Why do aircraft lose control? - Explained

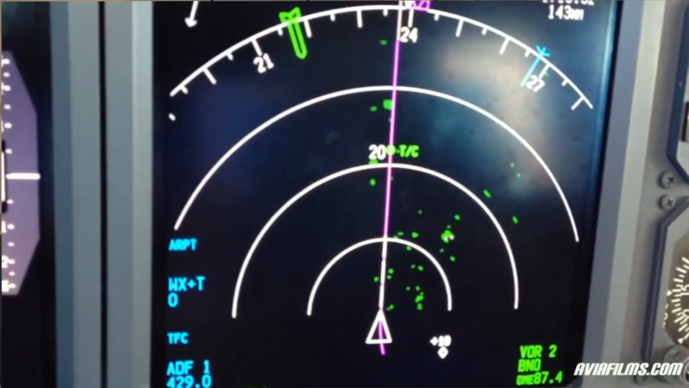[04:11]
flying into an airport which has thunderstorms bang on top of the approach.